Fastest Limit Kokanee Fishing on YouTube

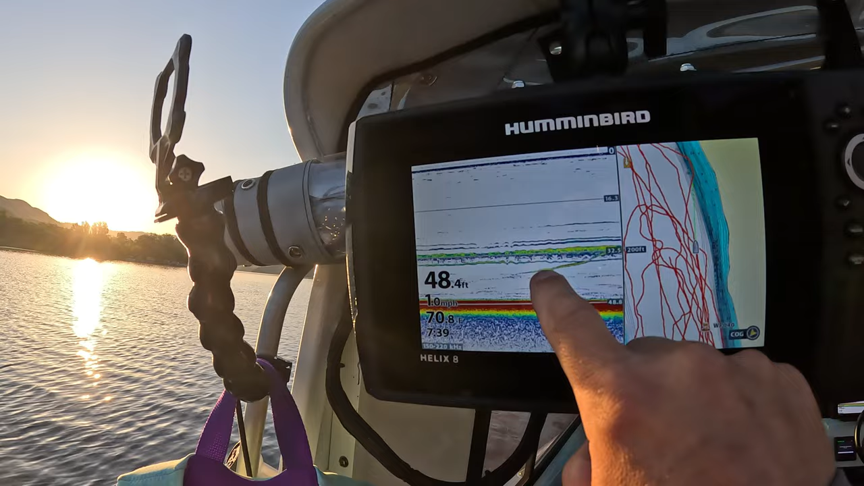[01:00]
On screen: depth 48.4 ft
Is that a fish coming up to my gear or running away from it? Oh! Oh!